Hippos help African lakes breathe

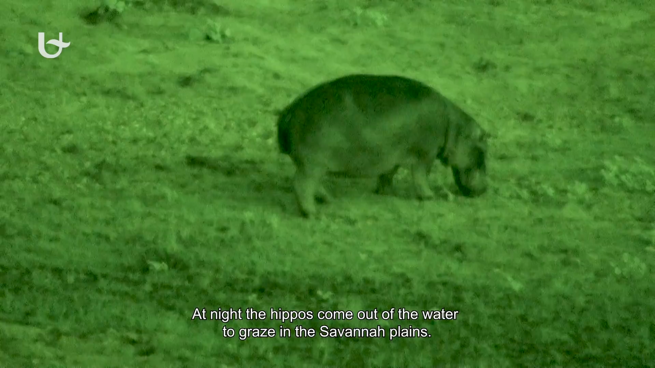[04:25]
At night, the hippos come out of the water to graze in the savannah plains, often even a few miles away from the river.
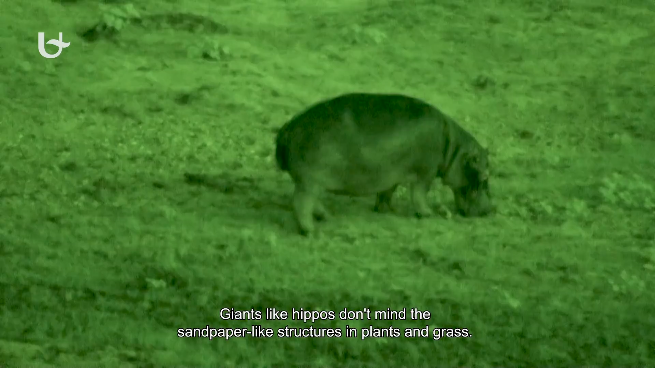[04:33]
Giants like hippos don't mind the sandpaper-like structures in plant and grass.